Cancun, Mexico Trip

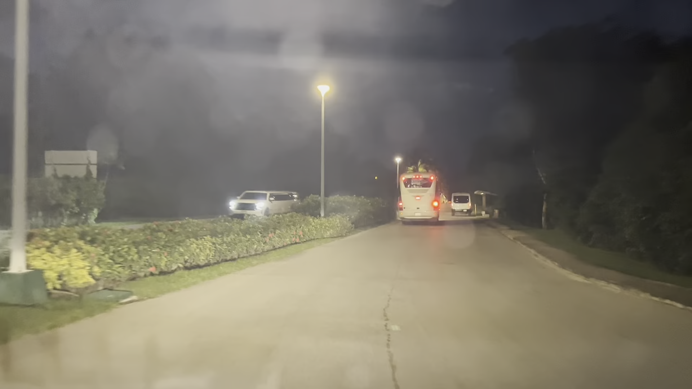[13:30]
and you can see that a little foggy, but a lot of tourist car come by.
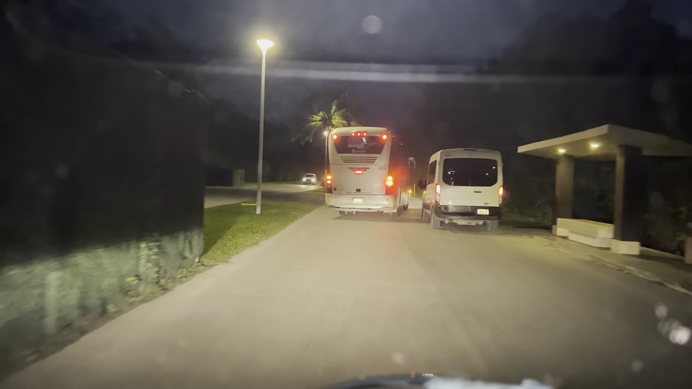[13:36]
The
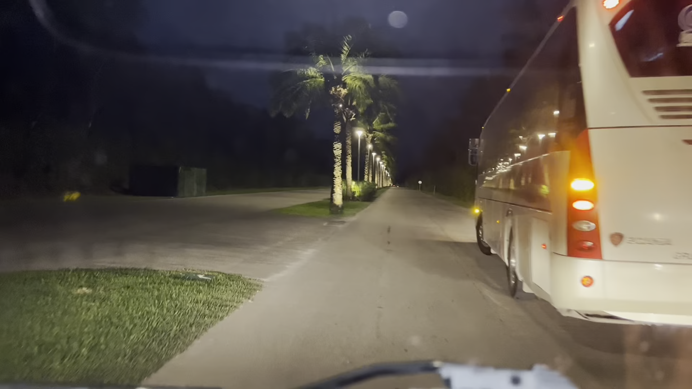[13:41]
road that you get into Moon Palace is super, super nice. Super nice.